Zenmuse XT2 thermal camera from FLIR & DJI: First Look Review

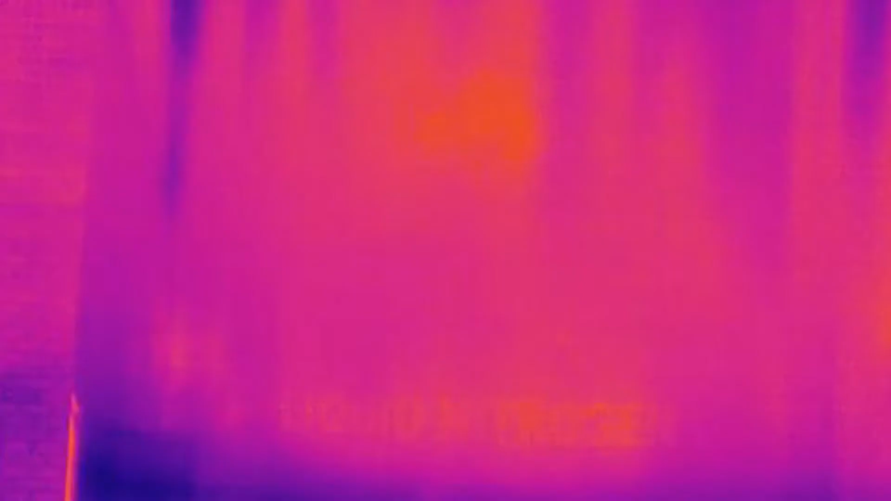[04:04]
and superimposes those edges on the thermal image, which makes it easier to recognize objects than if you're looking at the thermal image alone.
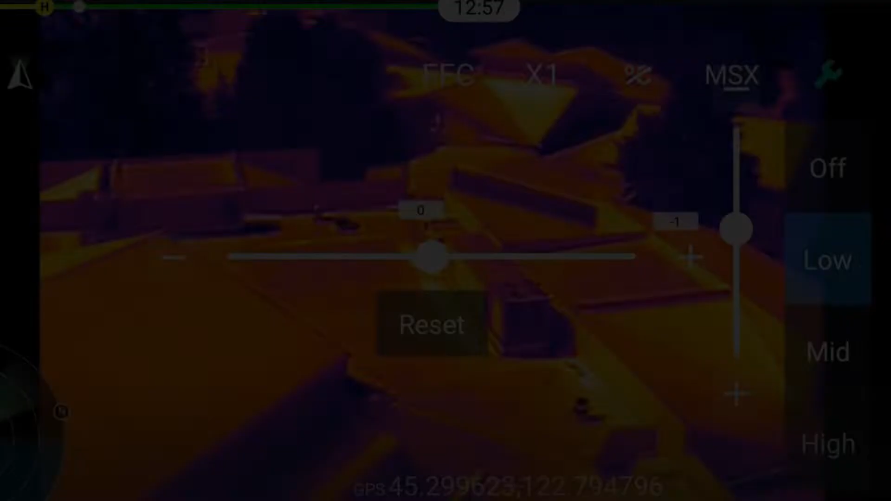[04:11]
You can choose how strong you want the MSX details to be, or you can turn it off all together.
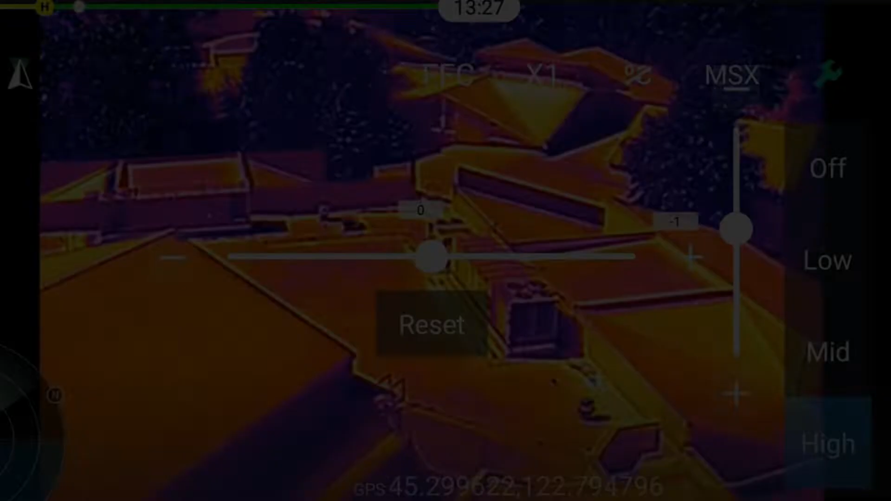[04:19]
You can also adjust the pixel offset using these controls, so that they line up correctly with the thermal image. However, owing to parallax between the two cameras, this will change when you fly at different altitudes.
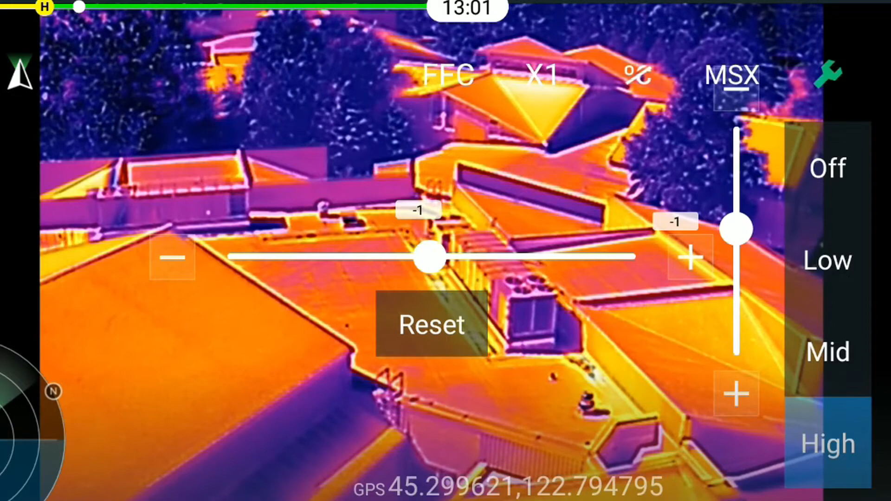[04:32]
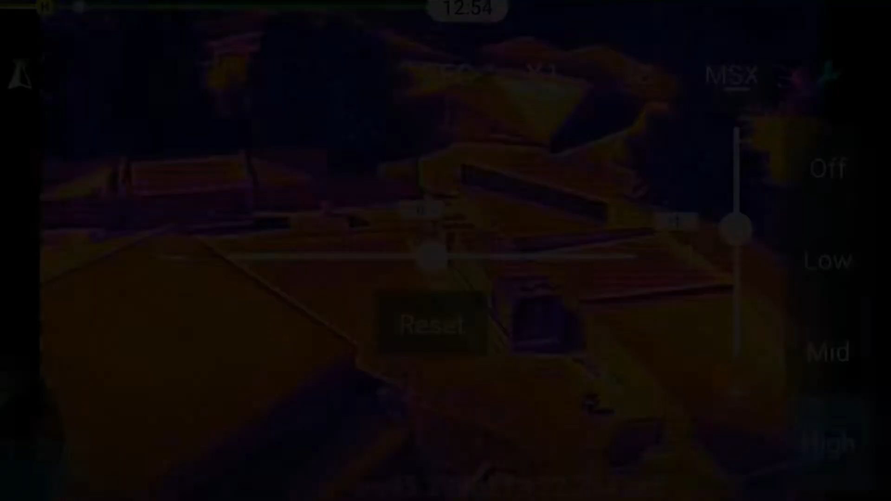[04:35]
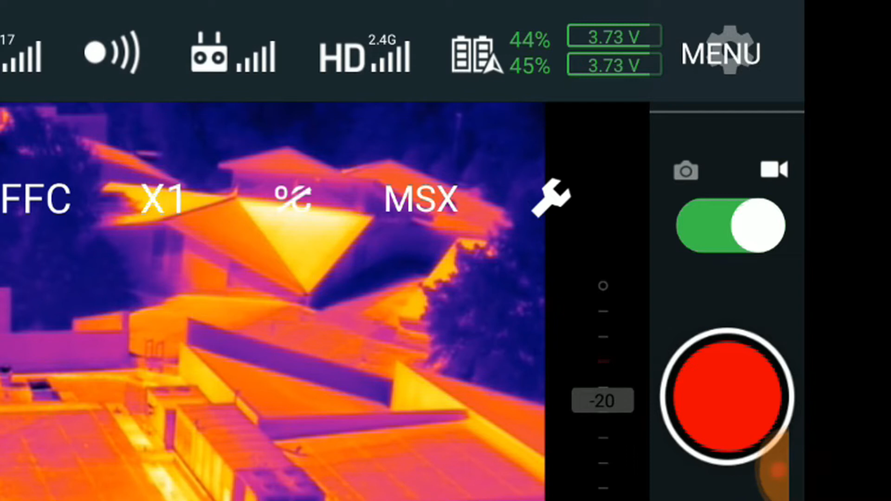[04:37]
The menu button, in the upper right hand corner, gives you access to additional camera settings, including color palettes,
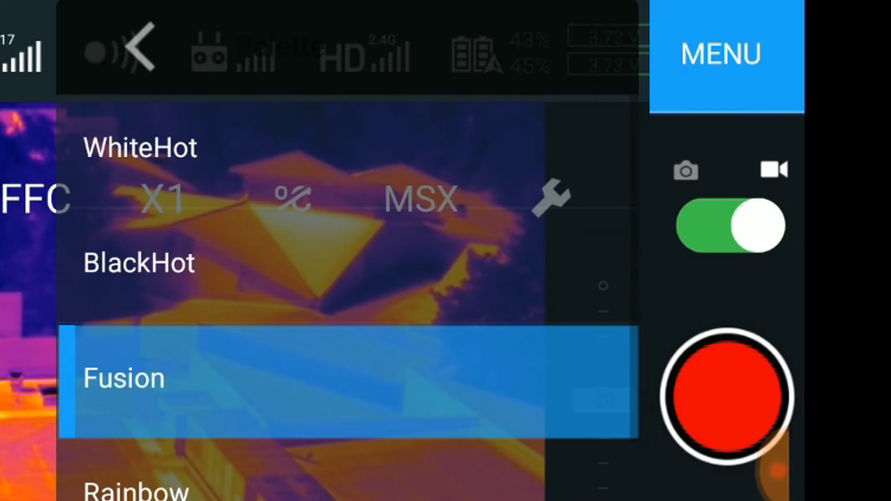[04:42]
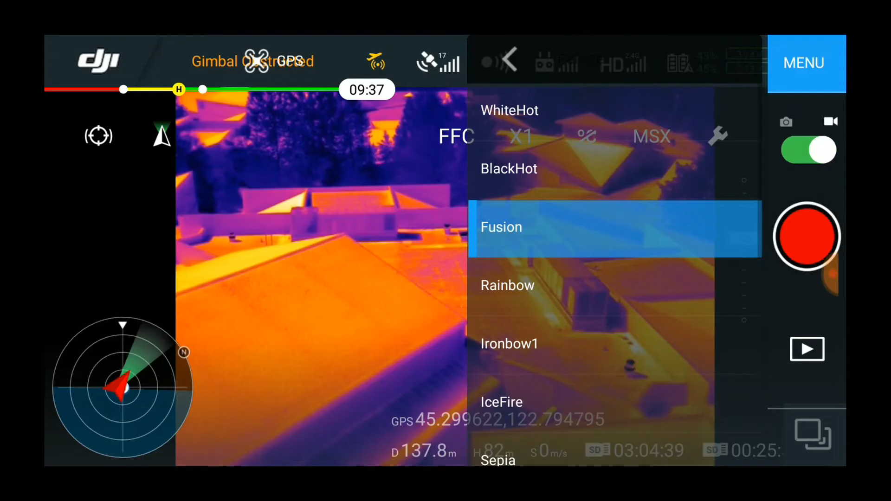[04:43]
which allow you to determine how warmer and colder temperatures will be represented by the camera.
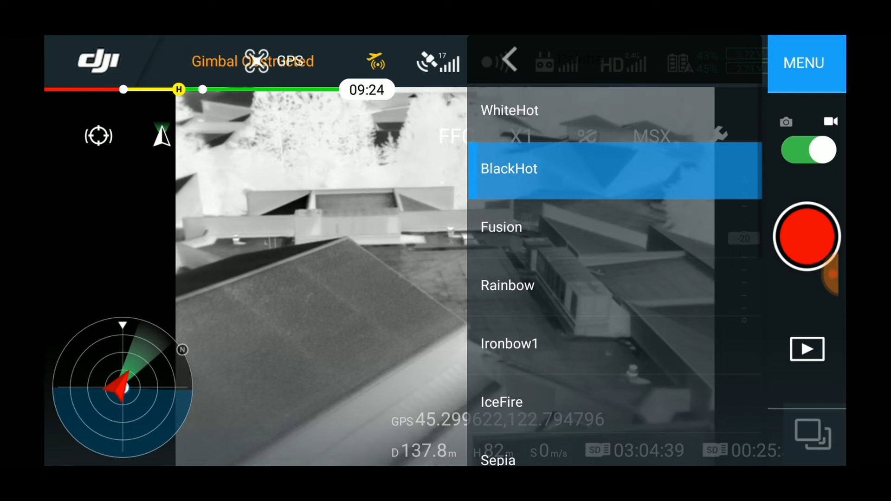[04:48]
So that's our first look at the X-T2 from DJI, with thermal by our friends at FLIR.